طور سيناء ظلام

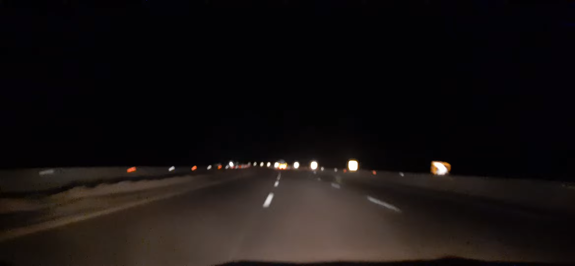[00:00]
ده، وانا قلت له الطريق ده يخوف، الطريق ده ما يخوفش، ده الطريق ده فعلا ونس وامان اكتر من التاني. الراجل المبعر اللي قال لنا خشوا الطريق القديم ده، الطريق يا ابراهيم طالما فيه العلامات الفسفوريه دي قصادك والطريق واضح هناك، الطريق مش واضح. ده المصب يا ابني.